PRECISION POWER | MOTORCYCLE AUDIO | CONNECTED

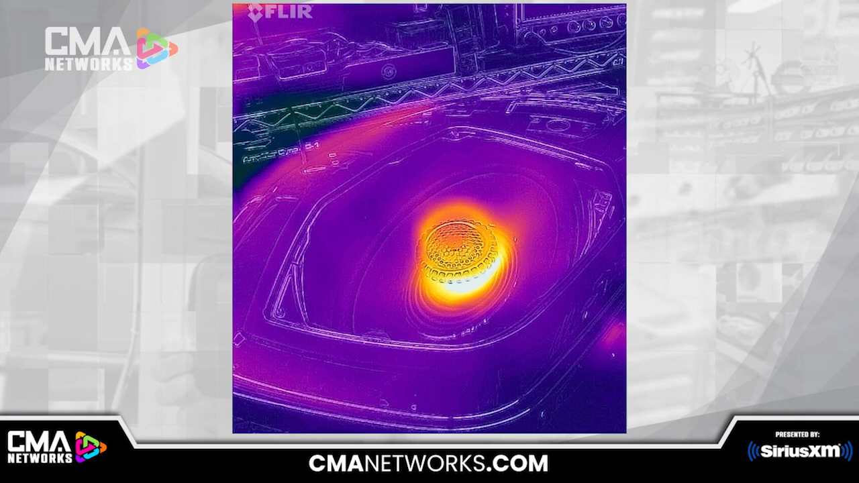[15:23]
And everyone, if you'll look at this picture, this is live after being on for an hour, showing how the heatsink pulls the heat up the pole and keeps that heat out of the bag.